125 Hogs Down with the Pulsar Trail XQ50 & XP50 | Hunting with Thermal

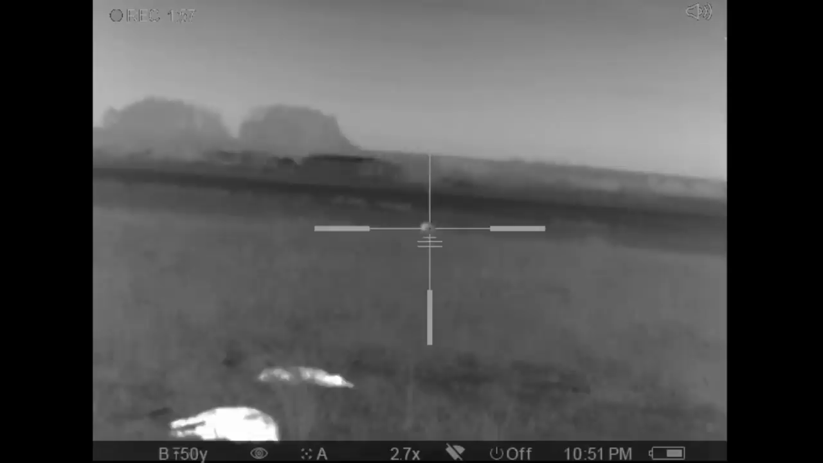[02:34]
You ready? Yep. 1, 2, 3.
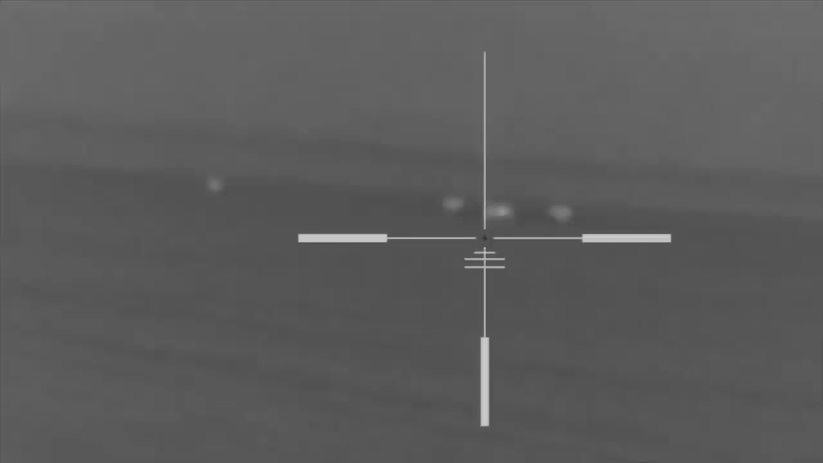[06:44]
Which one am I going to shoot? The closer. Yeah, you got one picked out, that far one.
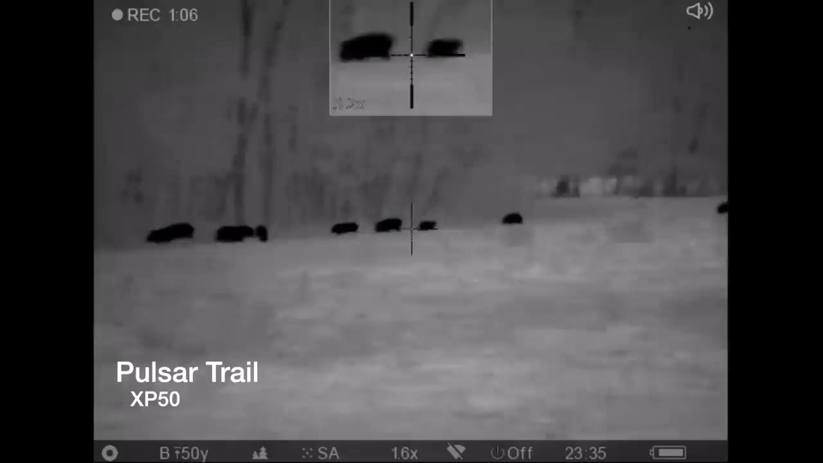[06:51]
Shoot the ones closest to the woods. Three.
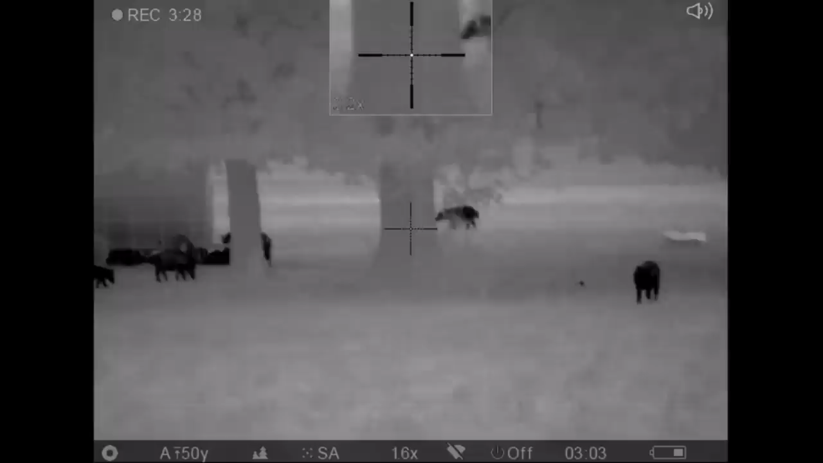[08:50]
There's a big one back in the back. I'm gonna shoot. I'm gonna shoot right in here too. Which one you shooting?
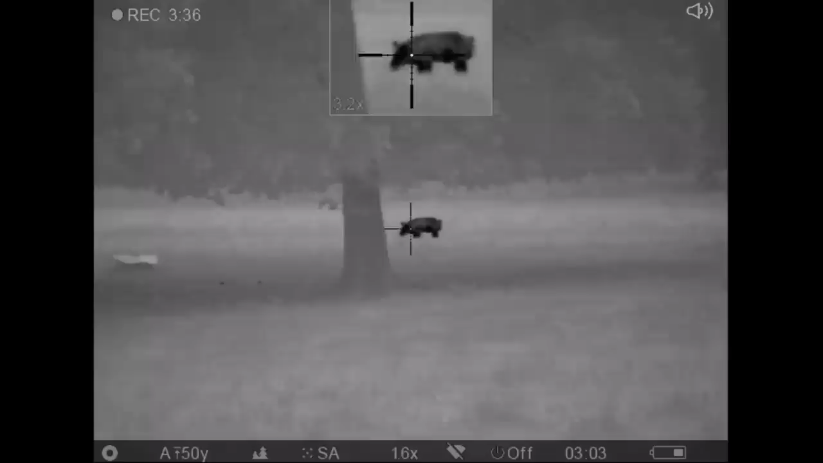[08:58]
I'm gonna shoot far right. Alright, ready? Yeah. 3, 2, 1.